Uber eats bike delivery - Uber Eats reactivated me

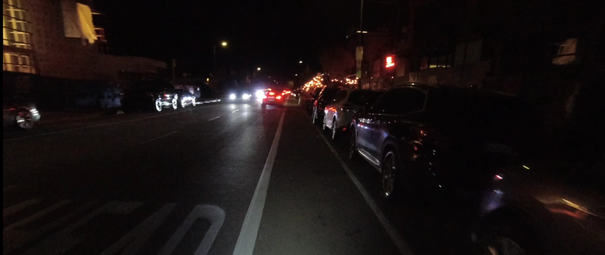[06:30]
that was a quick one anyway
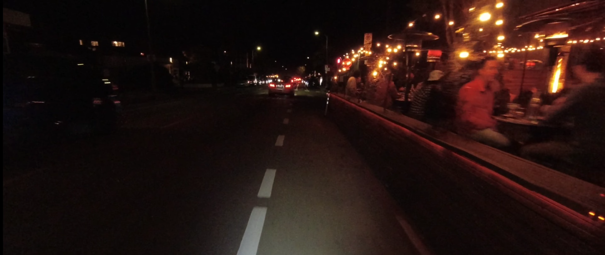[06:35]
this is rose avenue in venice beach it's a nice area guys anyway i was saying you know a couple of days ago that if uber decided not to activate